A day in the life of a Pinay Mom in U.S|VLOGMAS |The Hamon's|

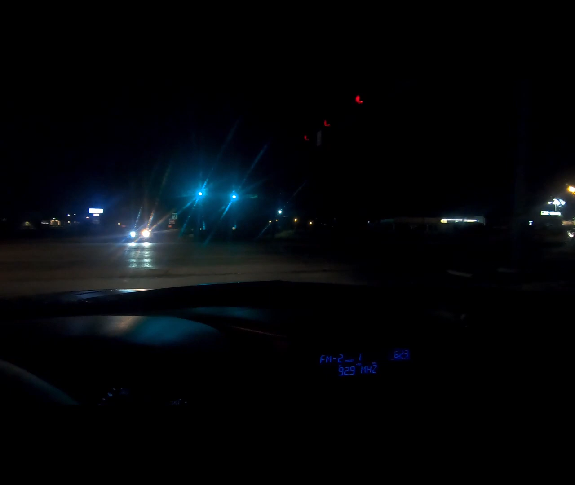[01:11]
it's still dark as you can see yeah um um it's